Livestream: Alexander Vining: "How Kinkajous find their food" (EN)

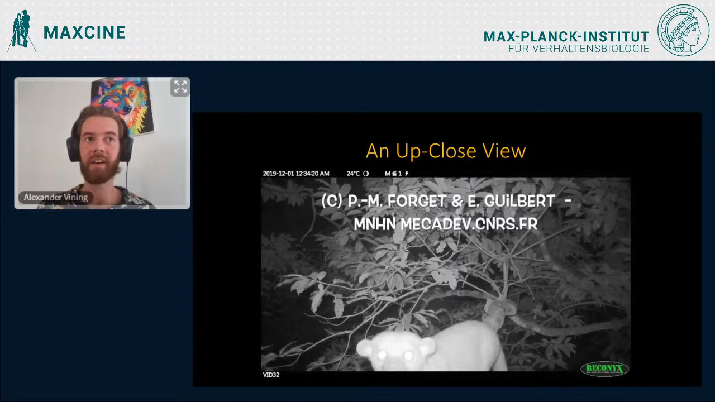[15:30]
So you can see them walking on the branch and you'll notice that eye shine. So the bright eyes where the tapetum lucetum is reflecting the light back off, back into the camera here.